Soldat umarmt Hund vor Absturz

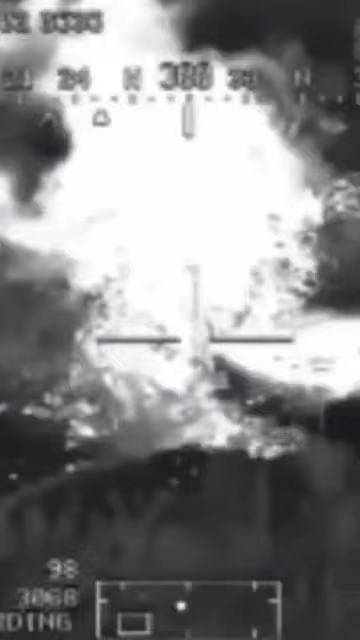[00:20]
Kurz bevor die Soldaten ihr Ziel erreichten, wurde der Hubschrauber durch eine feindliche IPG getroffen und stürzte ab.